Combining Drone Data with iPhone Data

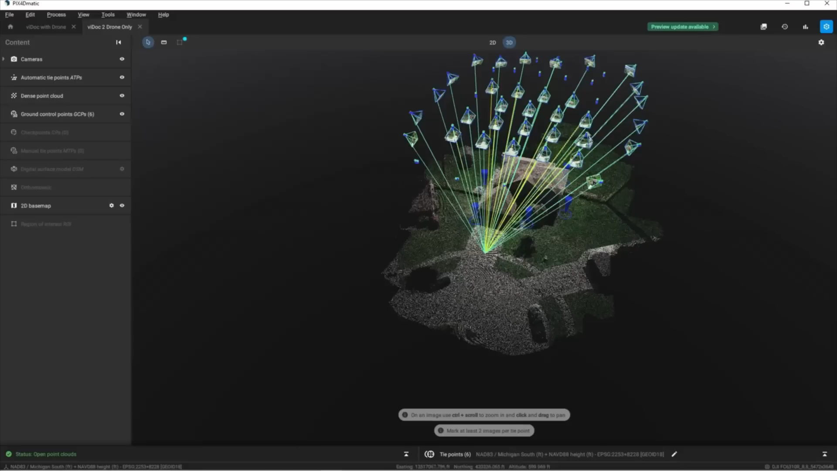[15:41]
These are the drone images the oblique flight as well as the aerial nadir flight. I'm going to turn off the cameras just because they're kind of in the way.
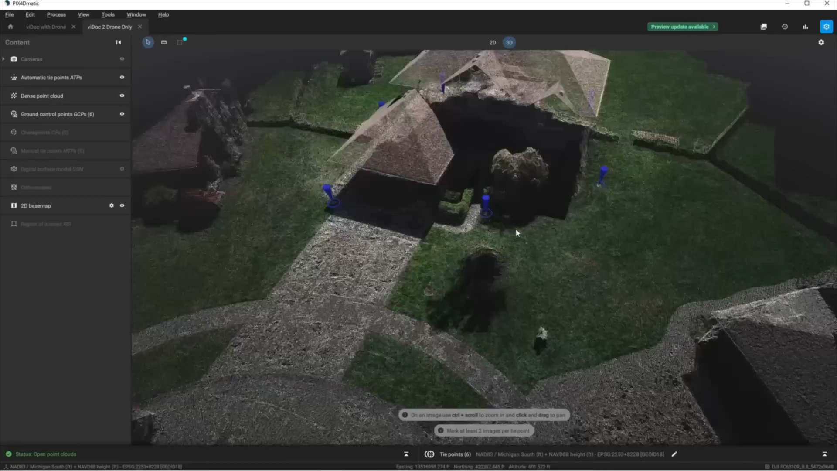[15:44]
If we take a look this isn't a bad point cloud there's definitely a lot of uses for it.
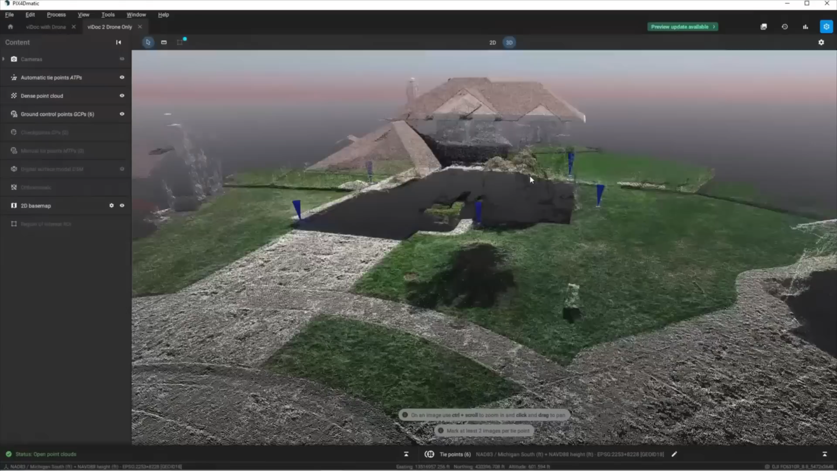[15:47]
But one thing you will notice is that the facade on the house, the garage, the siding,
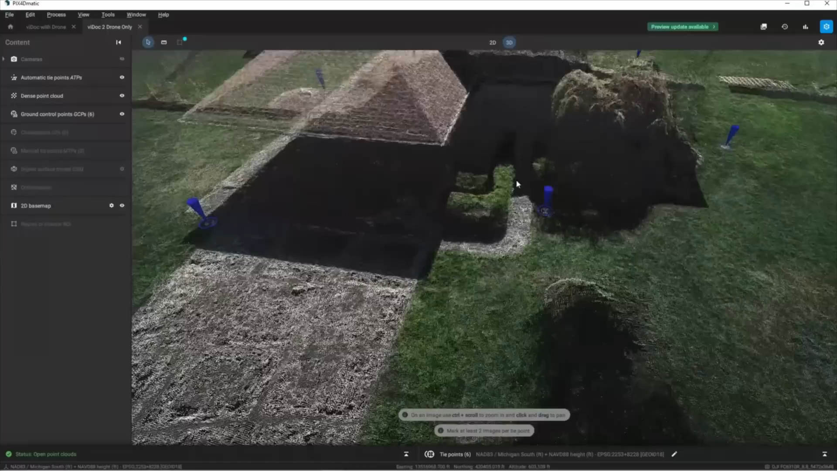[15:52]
looks like the front entrance here, a lot of it's missing. And that's just because the drone isn't really capable of capturing all that data inside.
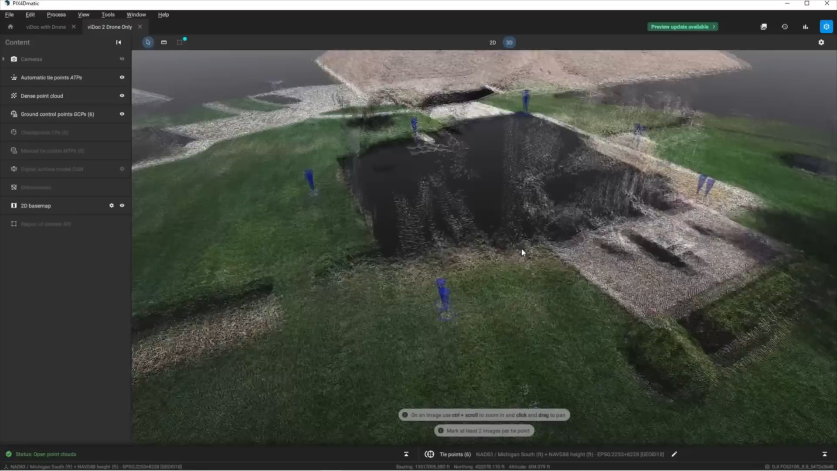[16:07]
Coming around back we have a very similar story. We have some points here but not really enough
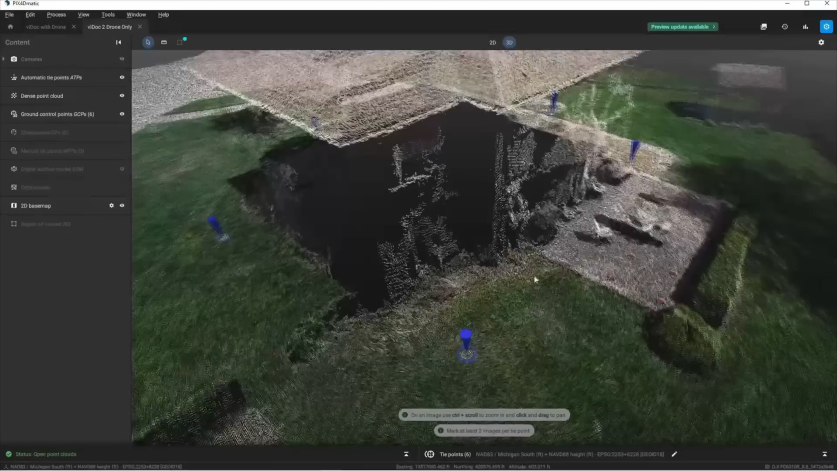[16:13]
reconstruction happening just because there really wasn't that quality of images given to us. Now that being said let's take a look at what the point cloud would look like when we fuse both of the drone images as well as the iPhone images with the Viadoc RTK.
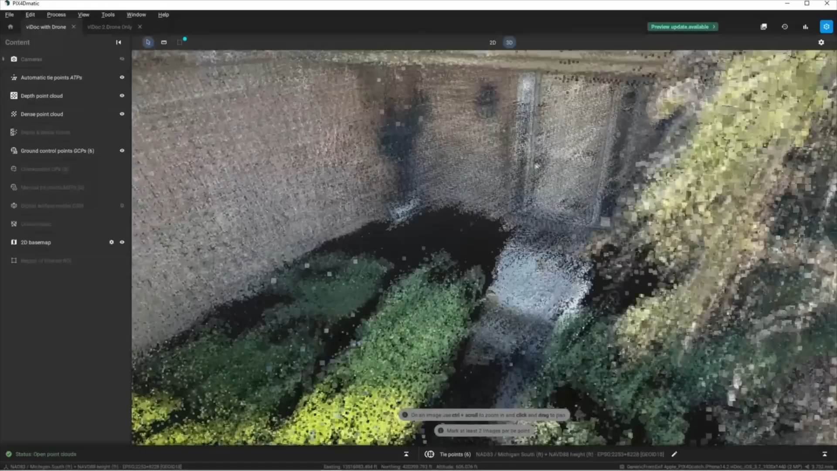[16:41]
I can even go inside at the doorway and you can see how much detail there is of the front door.
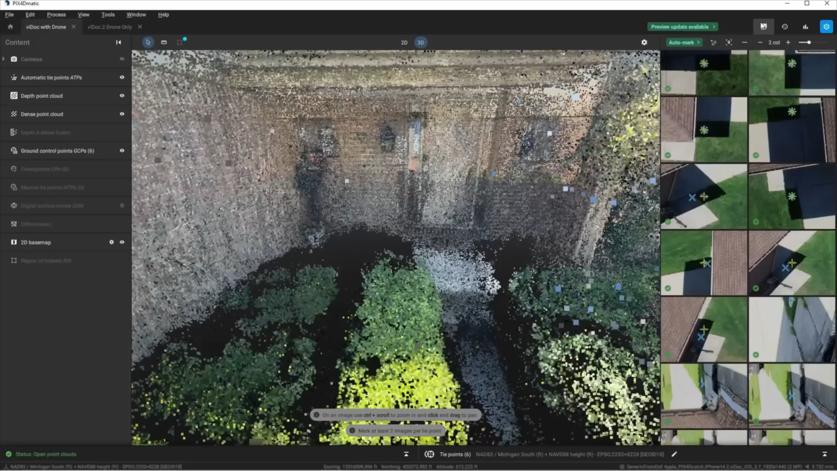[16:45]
If I turn on my images here and I click at I don't know let's just say right here in the front door. Yeah a lot a lot more clean.
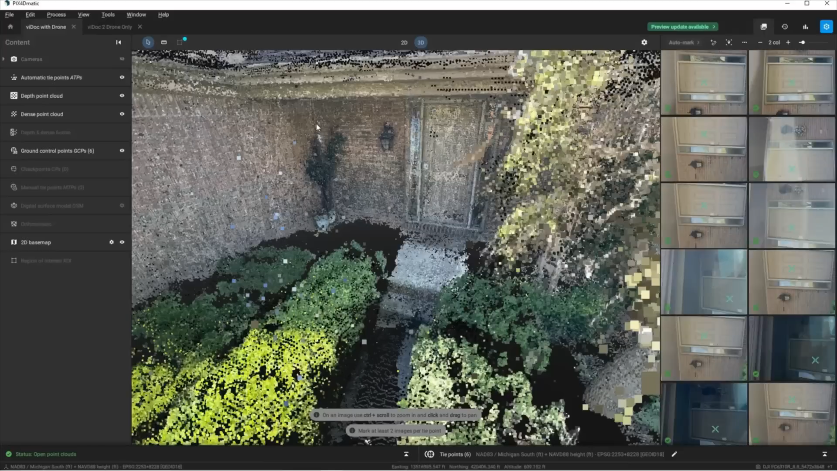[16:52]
I can perfectly define where that corner is of the house. Yep that's it right there.
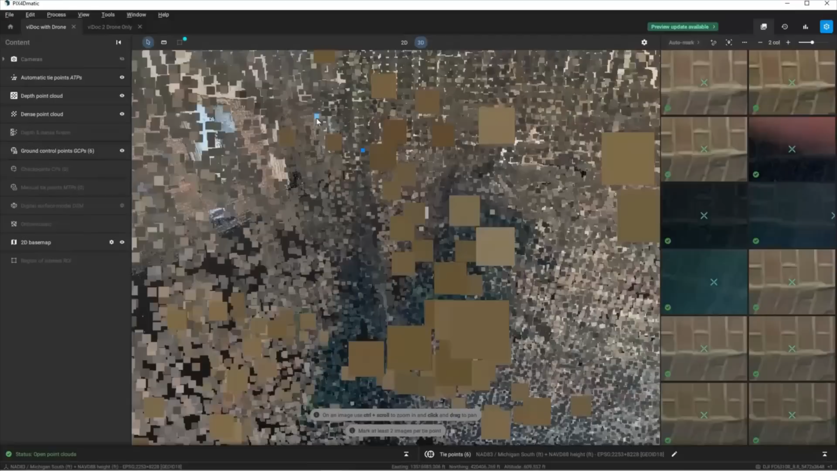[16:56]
I can zoom in and even get closer if I needed to. Yeah that's the actual corner right there. And that would have been very very difficult if not impossible to capture with just the drone.
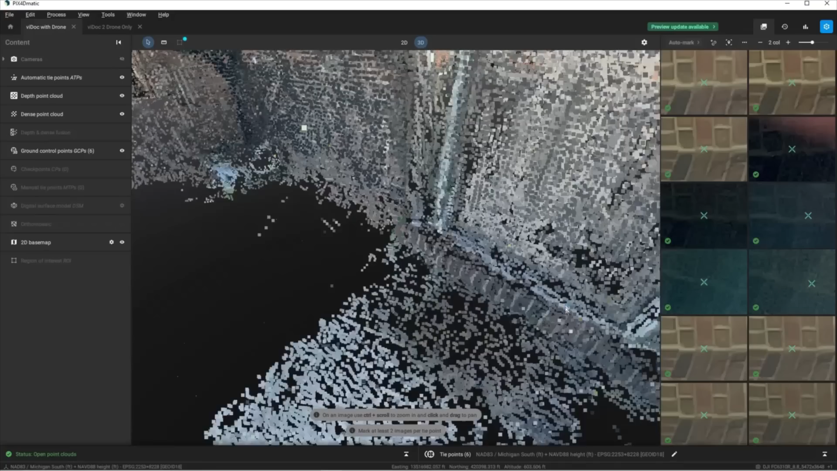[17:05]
Even the finished floor right here you could see exactly where the finished floor grade is.
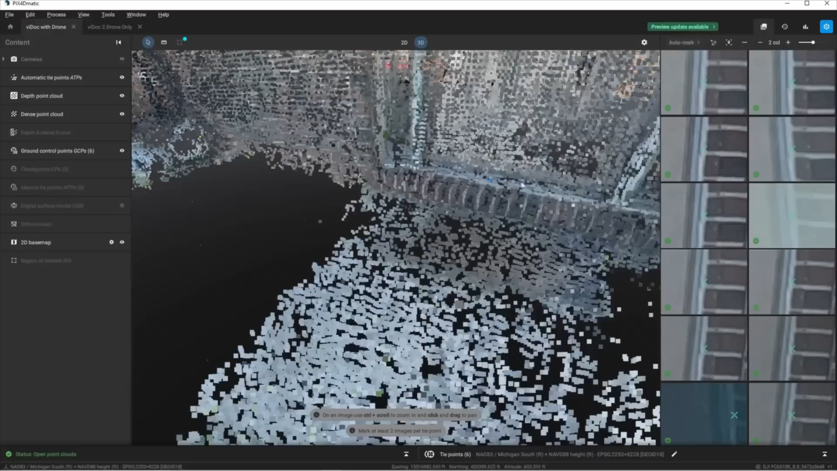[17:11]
I can click right here and get the exact finished floor elevation of this house just from looking at those pictures from the iPhone with the Viadoc.
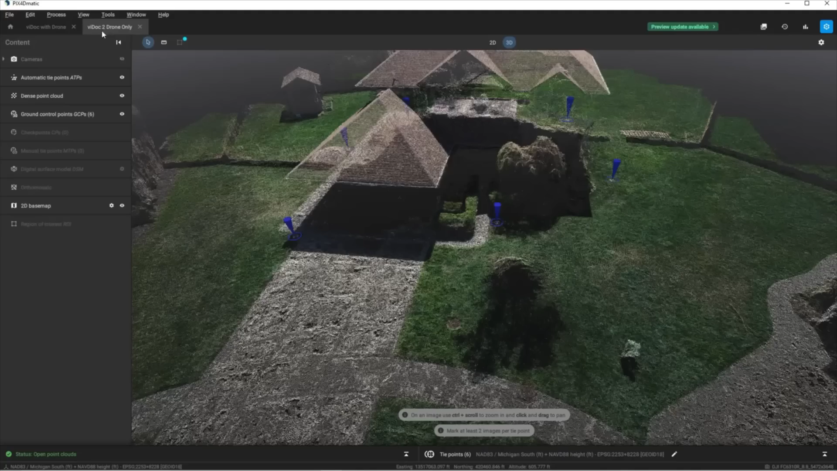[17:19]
Over at the drone like there's just no way I'm gonna see that. Like even if I could I mean look at how dark those points are.
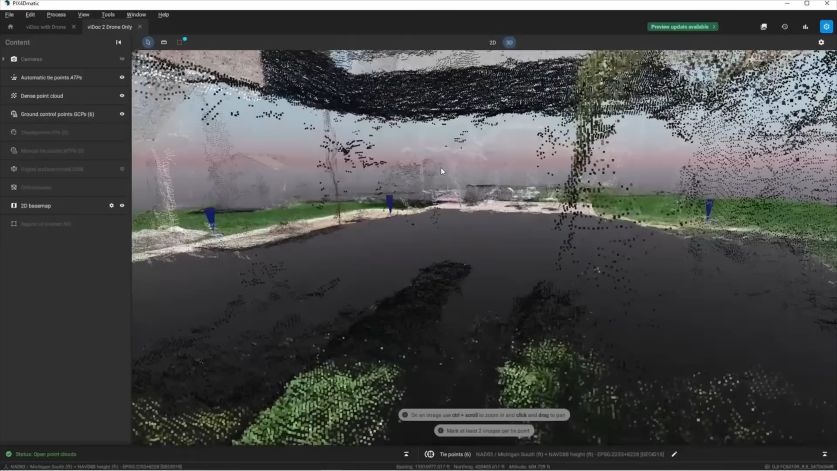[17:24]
The RGB values did not help and I don't even see the door there. Like it's just it just wasn't it wasn't in frame. It didn't capture it. Some heavier vegetation is back here and even with that vegetation I'm still getting a lot of detail.
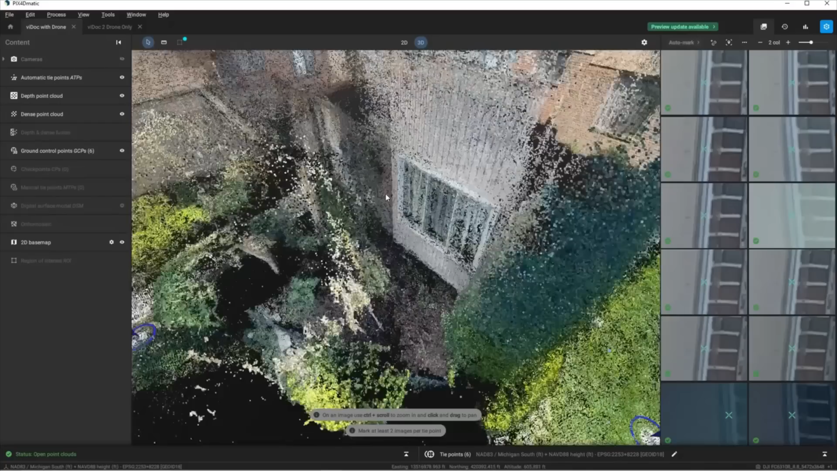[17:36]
Look at this windowsill.
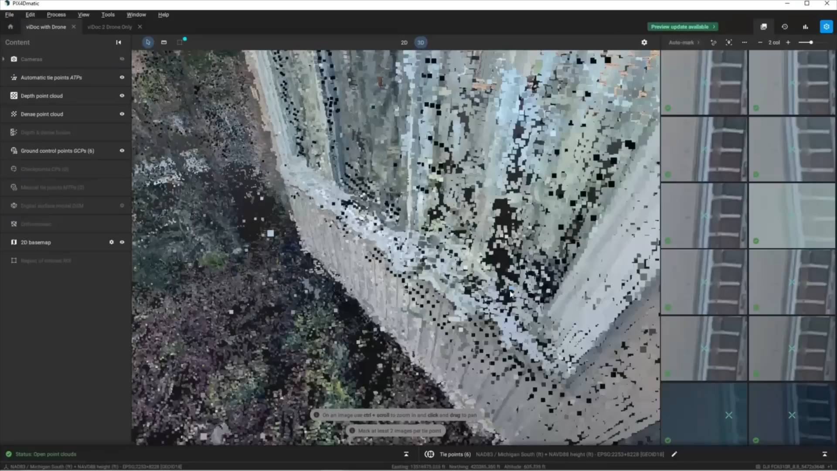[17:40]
I can I can see the windowsill coming out a little bit. I can actually measure that distance that the windowsill comes out of the house. Here on the side of the house you can see we have our electric and gas meter. And if we look at the top of the house I can actually see underneath the roof look at
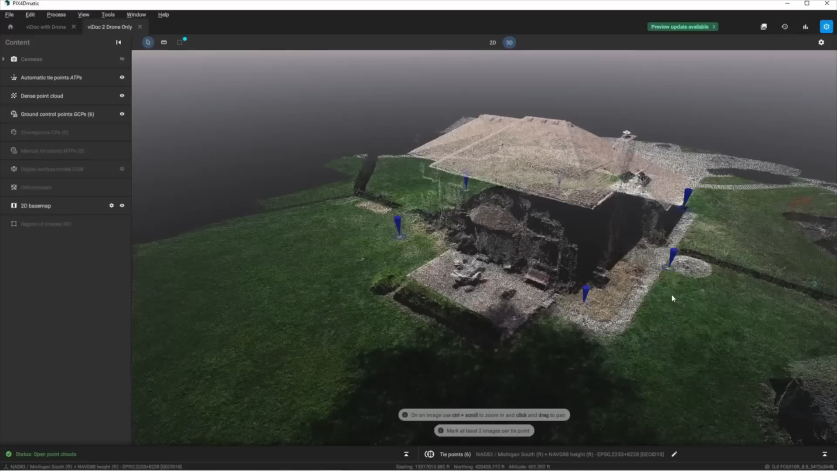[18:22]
Not to be mean to the drone imagery but if I look at the point cloud that only has drone imagery I really can't even see the AC that well.
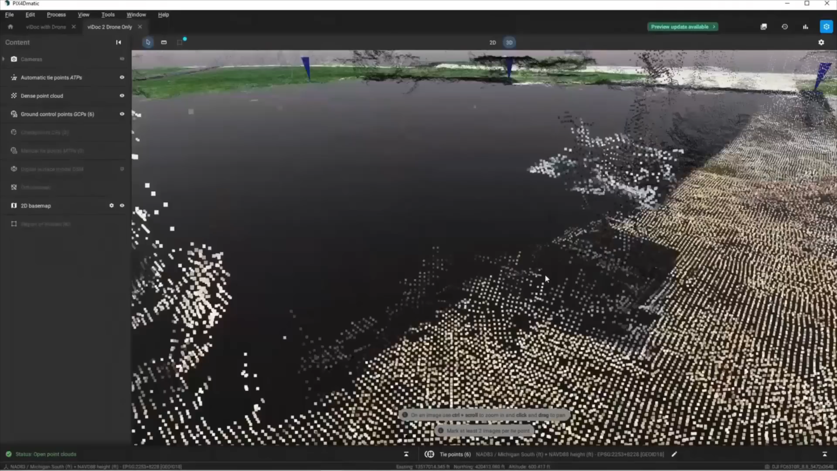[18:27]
I mean I know that there's an AC unit right there but there's no data at all regarding the pipes or any of any detail like it's all just just not there.